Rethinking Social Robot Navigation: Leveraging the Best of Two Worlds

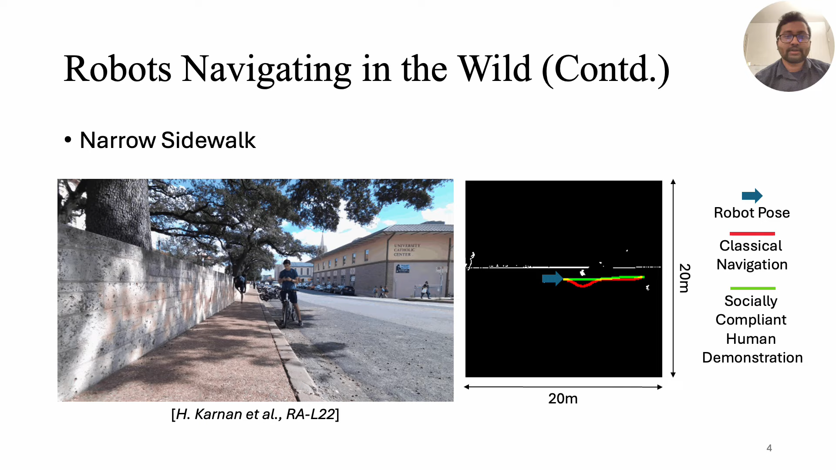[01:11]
However, a more human-like approach knows it's okay to stay close and just keeps going straight.